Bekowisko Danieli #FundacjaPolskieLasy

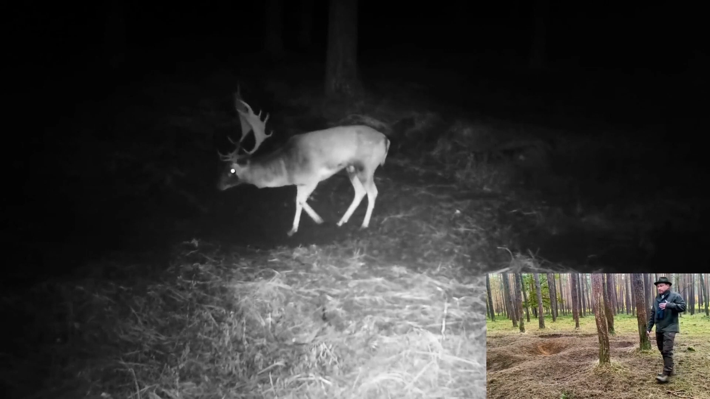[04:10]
jest świetną informacją o kondycji takiego osobnika dla samicy. Więc każdy byk przed wyjściem na bekowisko w celu poznania nowej łani, no tutaj zażywa takiej kąpieli. No i własnymi perfumami tutaj się psika, żeby przywabić jak najwięcej łani. Podejdziemy może bliżej i zobaczycie, jak wygląda taki dołek.
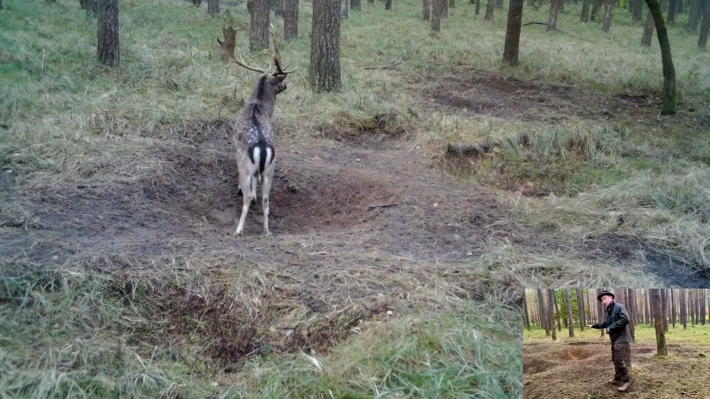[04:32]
Ten dołek jest wykopany przez Daniela już bardzo wcześnie, na samym początku bekowiska.
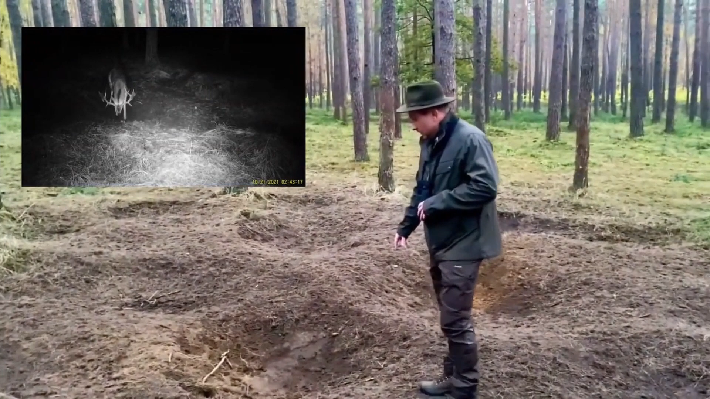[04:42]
Taki dołek w gwarze łowieckiej nazywany jest kołyską. Jak wygląda i przebiega same bekowisko?